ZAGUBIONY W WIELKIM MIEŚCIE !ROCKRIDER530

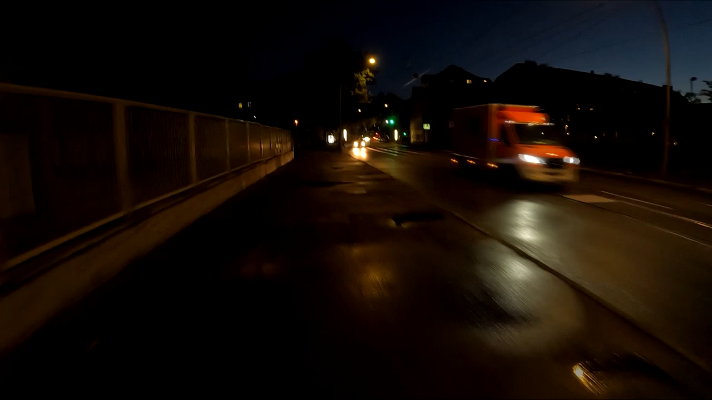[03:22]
tu byłem świadkiem jak samochód stanął źle i na stanu na ścieżce rowerowej i roberzysta rozwalił mu lustro no całe o jacie całe